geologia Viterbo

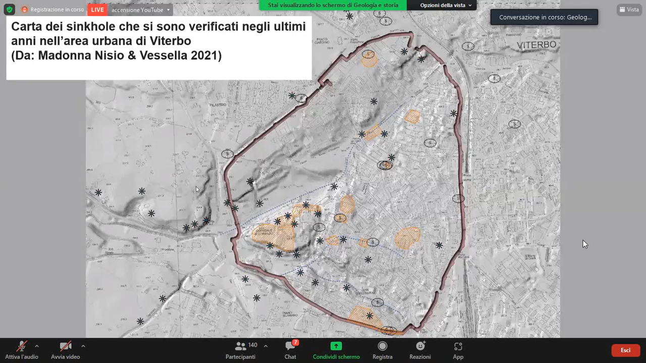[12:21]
ti fornisce tutte quelle indicazioni non solo su dove sono le cavità, ma ti dice anche che tipologia di cavità hanno, che funzioni hanno quelle cavità, e quindi qual è il possibile sviluppo che possono avere. E qui vedete quelli che sono i problemi che possono creare queste cavità, i famosi sinkhole.